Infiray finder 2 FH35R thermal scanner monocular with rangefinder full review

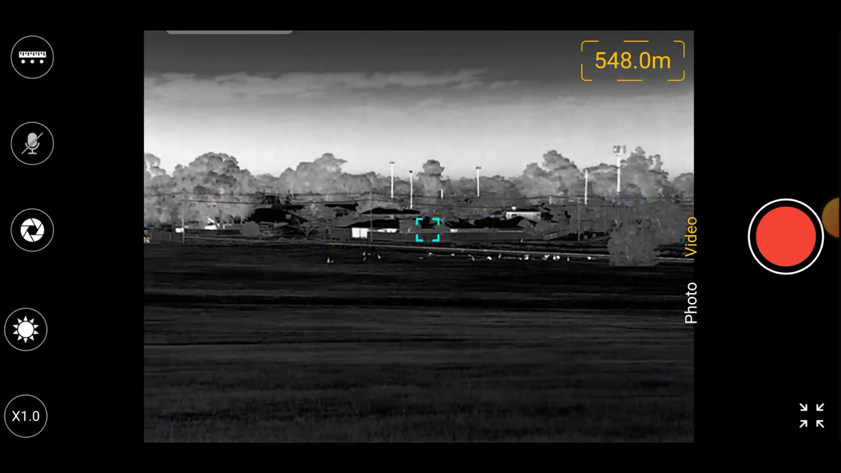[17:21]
You turn your rangefinder off, change the color palettes, all by the app. That is great. Okay, so this is hooked up to a little HDMI screen.
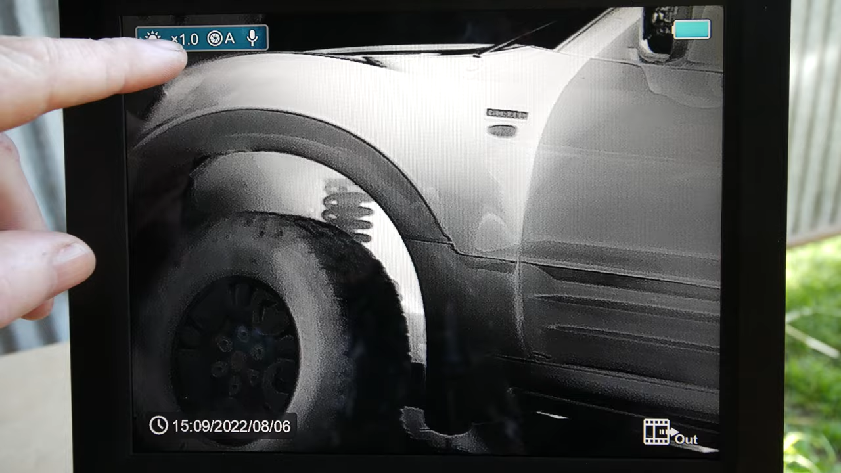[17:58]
The shutter's on auto, and the microphone is on. Down in the bottom left hand side there, you can see the time and date.
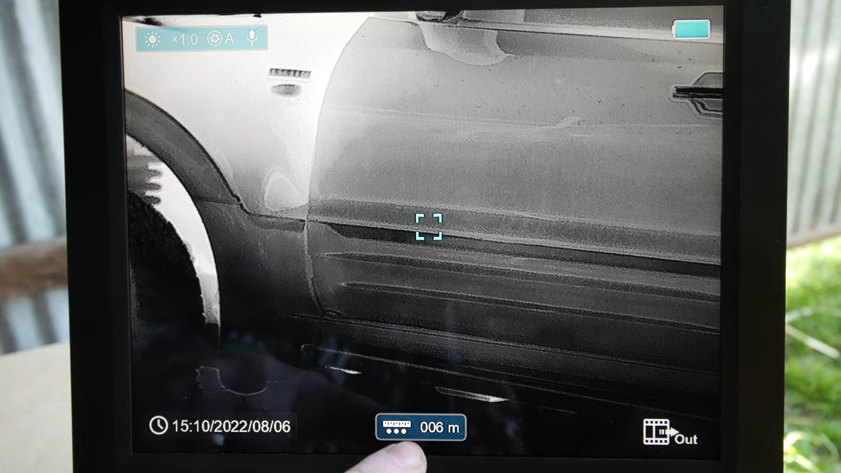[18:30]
And that is the distance, 6 meters, and that little square box is what it actually is looking at. While we're looking in that menu, so now from there, as I said,
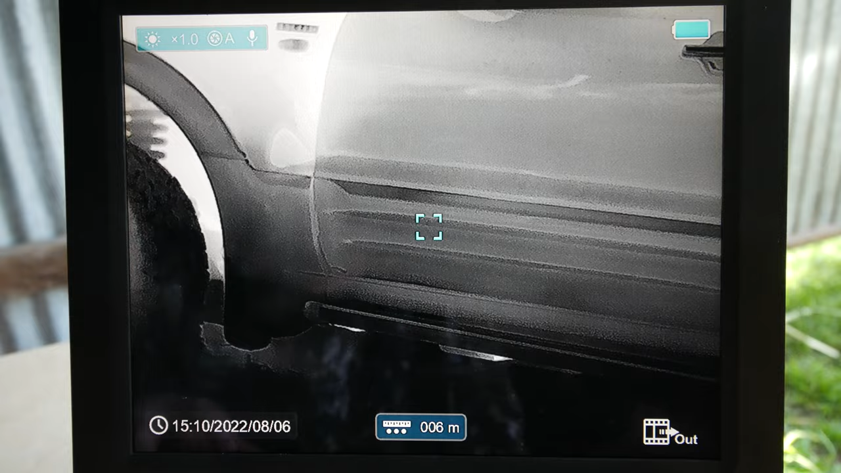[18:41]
if you just press the power button once, it turns off the laser rangefinder. We'll go quickly. So if I short press the menu, these are the features that you're going to use a lot.
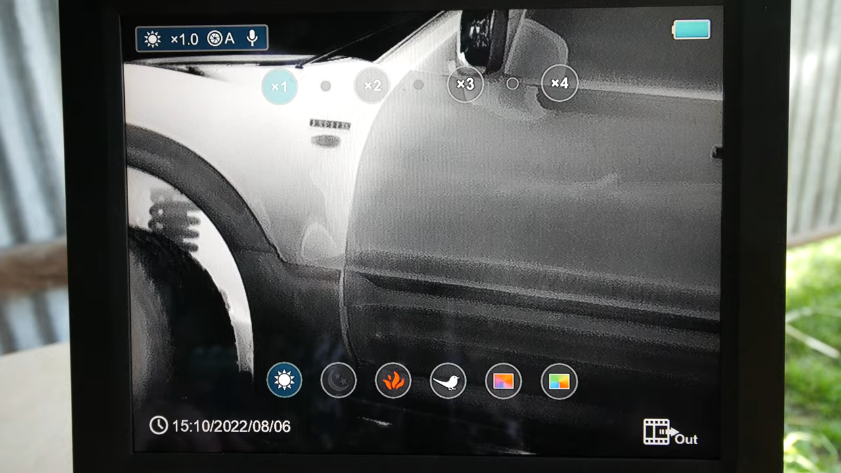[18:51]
Short press it, and you can see there straight away comes up with the top, it's got the magnification, and the bottom's got the palettes. So if you just short press the bottom, the down button, it will change through. Oh, yeah, I waited too long.
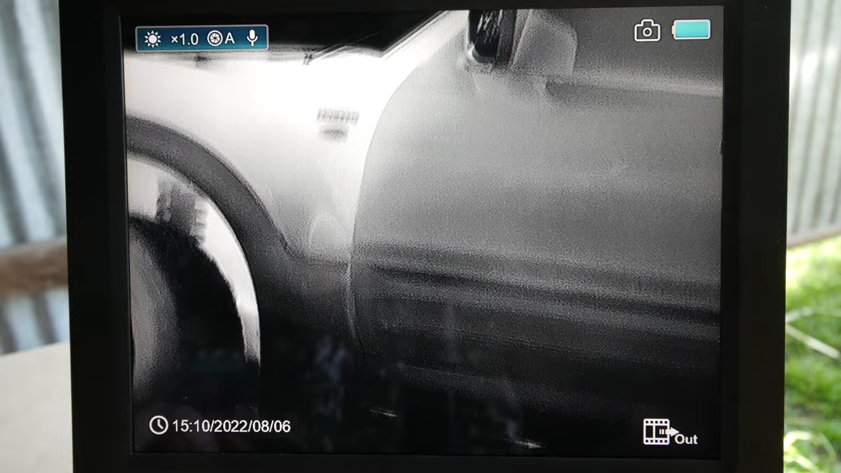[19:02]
So you press the menu button once, and then we'll press down to go through the different color palettes.
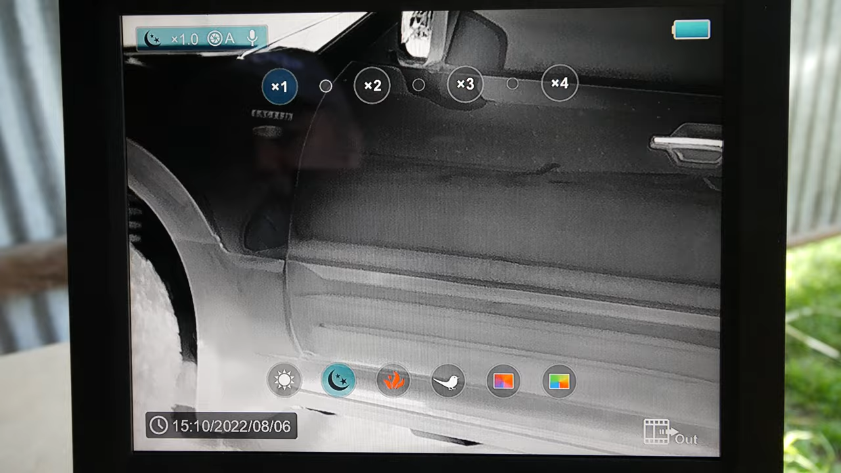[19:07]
So you can see there now it's on moonlight, so that's black hot,
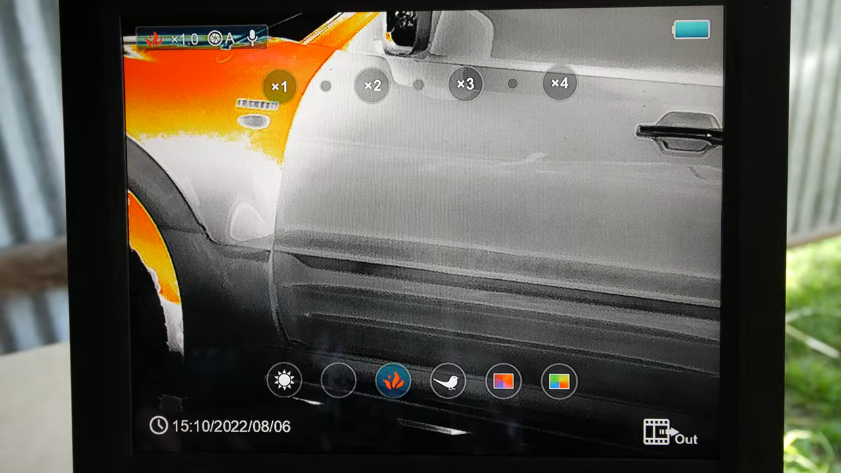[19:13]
red hot, highlight, that's rainbow, and that is a blue color. I'm quite keen with that one. It's like a blue monochrome with highlights.
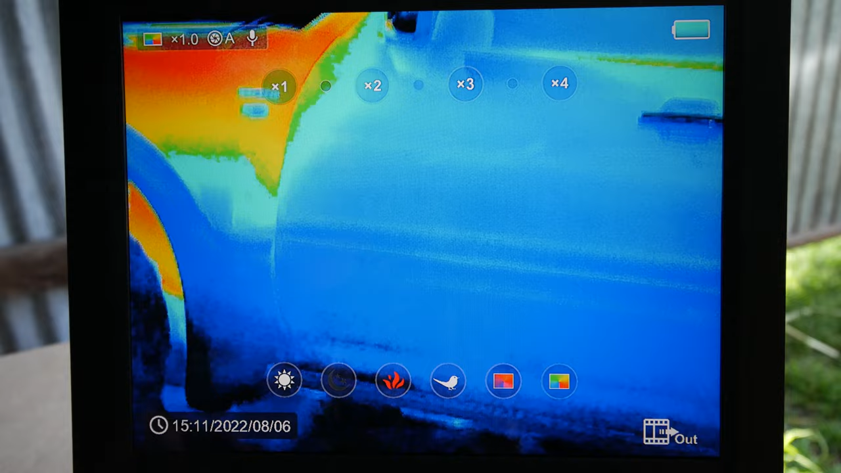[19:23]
But for all intents and purposes, I find I switch between the white hot and the black hot the most. Now, if I press the menu button again there, it'll bring up the screen brightness, you can adjust, and the sharpness.
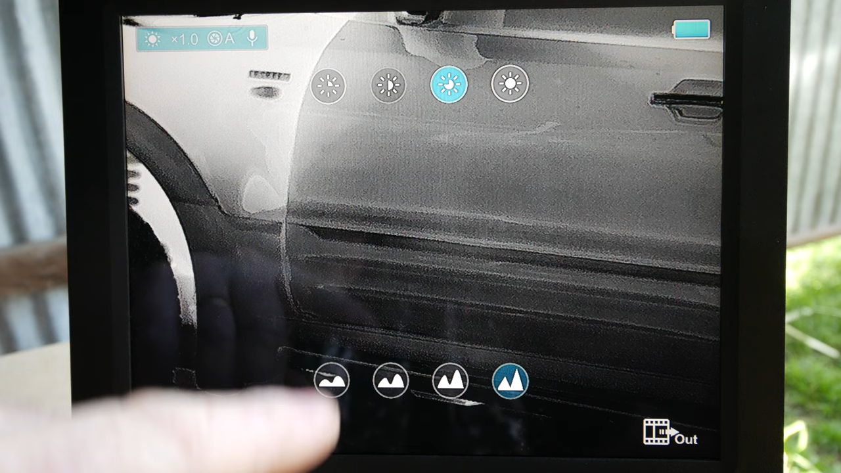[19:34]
So I've got it set for roughly sharpened.
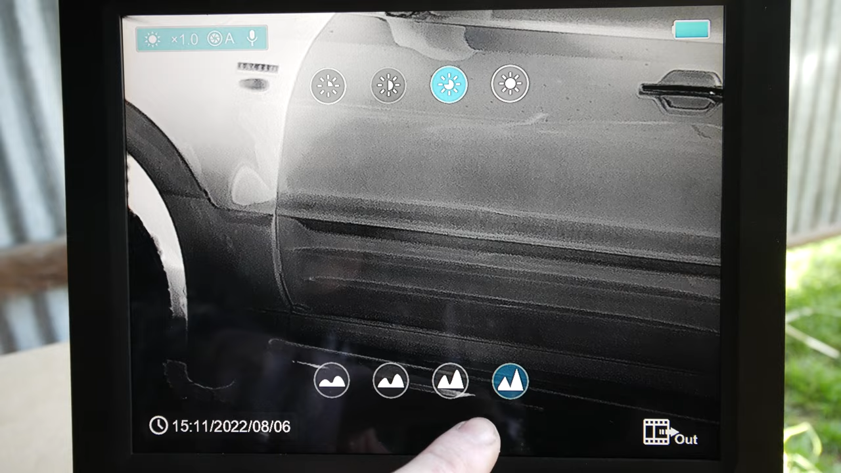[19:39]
I find about 3 is pretty good, and about 3 brightness seems to work pretty well for me. If you press the menu button again, so that's got, it disappears by itself. But yeah, short press, it takes to that. Short press again, it goes through them.
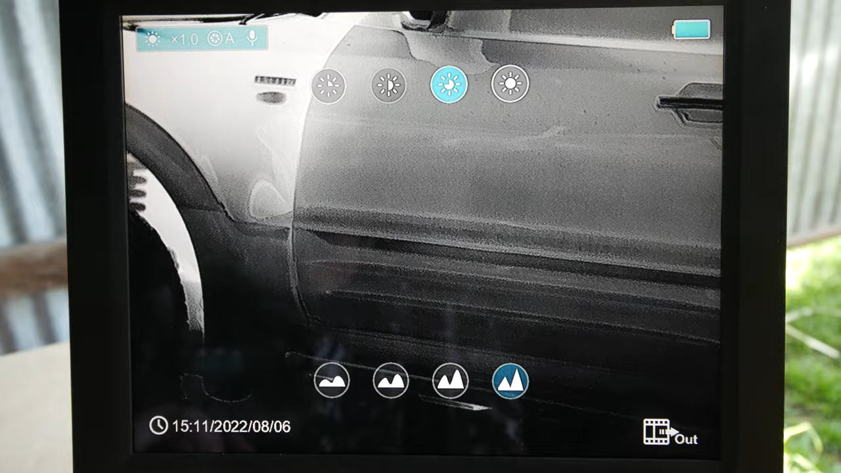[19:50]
Short press again, it disappears. If you long press the menu button, then all of a sudden you get all your menus.
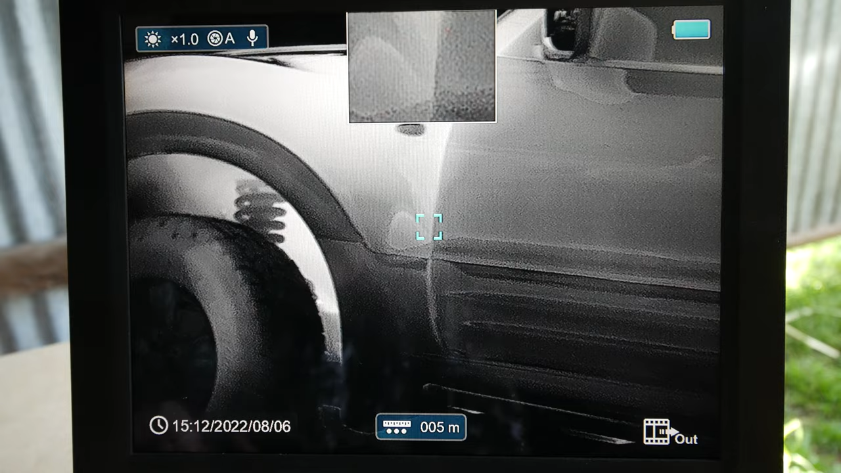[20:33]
What it's showing in the picture in picture is the rangefinder box in the center of the screen.
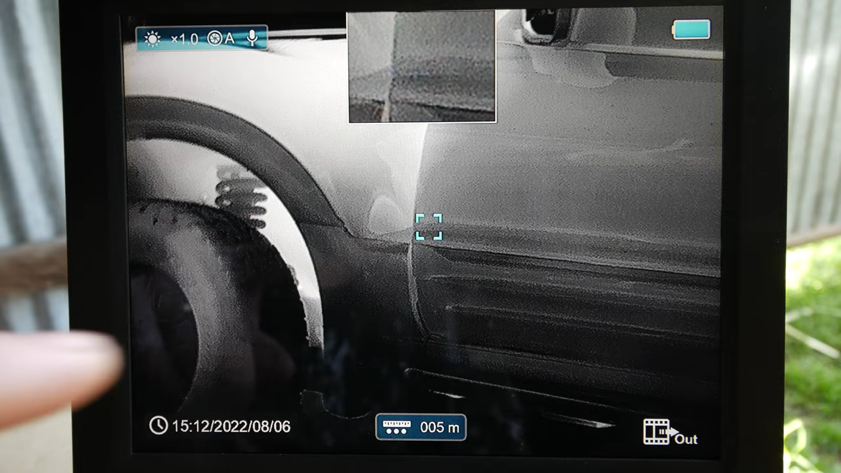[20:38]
So that little bit of that there is that. So it makes it,
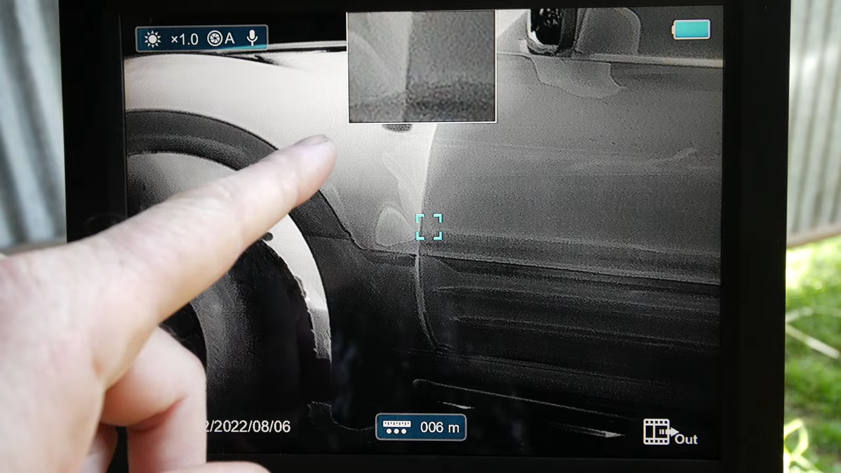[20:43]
it is very handy to use the picture in picture when you're trying to get a range on small animals.
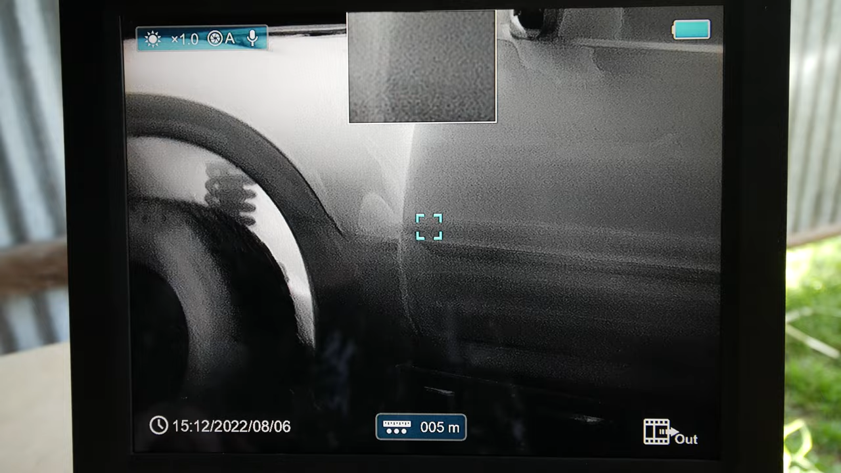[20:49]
All right, so we'll go back into that menu again.